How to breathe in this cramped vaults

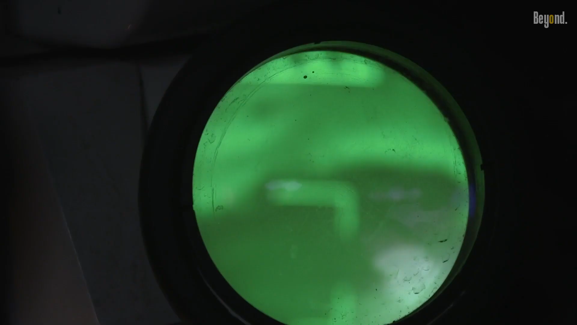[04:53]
data from various sensors providing the crew with real-time information for effective target acquisition